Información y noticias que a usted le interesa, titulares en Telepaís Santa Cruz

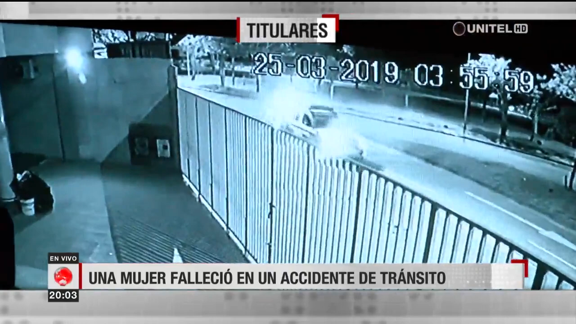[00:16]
Una cámara de seguridad muestra como una motocicleta con exceso de velocidad choca contra la acera y un vehículo policial pasa y no auxilia a las víctimas.